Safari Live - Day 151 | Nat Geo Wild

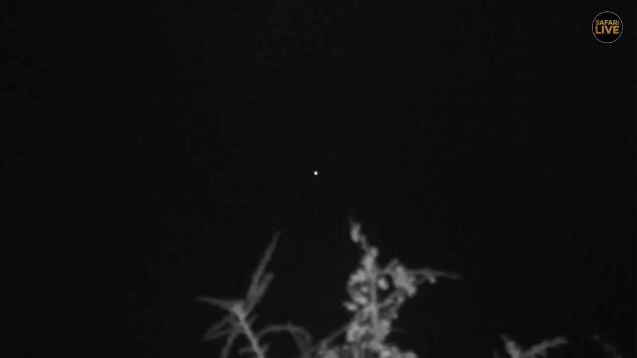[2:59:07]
That is very cool. The lion is fascinated by astronomy there. You can see he's staring at the heavens in absolute wonderment. You stop licking your foot. It's all you've done all day. Other than sleep. Moth is still flying around. Pearl-spotted owl calling. Two of them.